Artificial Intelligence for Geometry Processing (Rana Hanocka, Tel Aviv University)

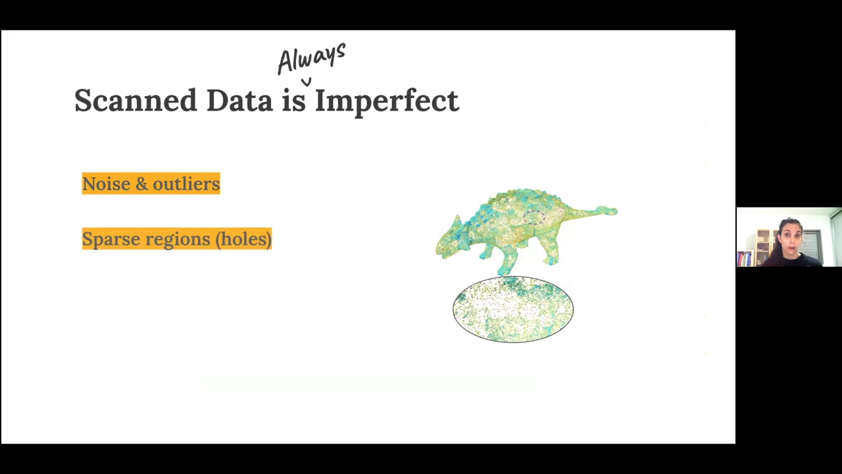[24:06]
and doesn't have enough points sampled on sharp features which will all ultimately lead to undesirable reconstruction results.
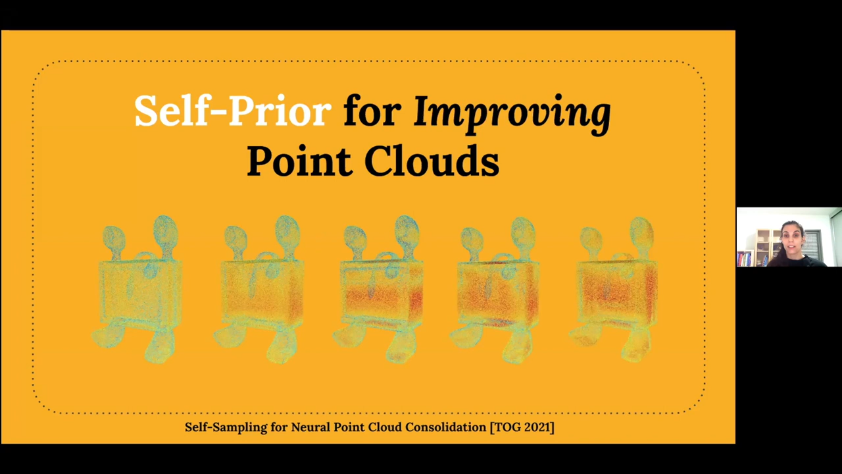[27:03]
We did this by training a neural network on the internal data within a single given